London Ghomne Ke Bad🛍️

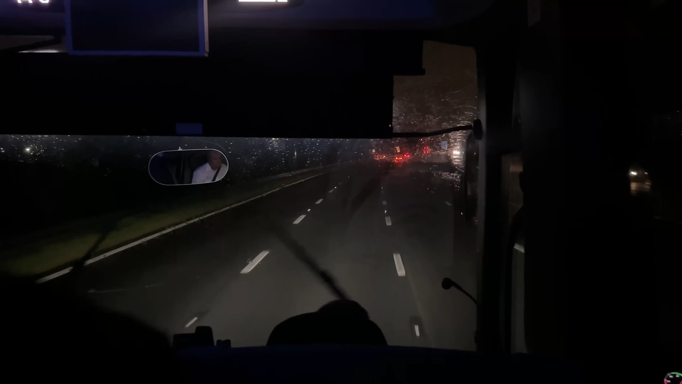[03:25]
تھوڑی دیر میں انشاءاللہ ہم لیڈز پہنچائیں گے اور بہت تیز بارش ہو رہی ہے باہر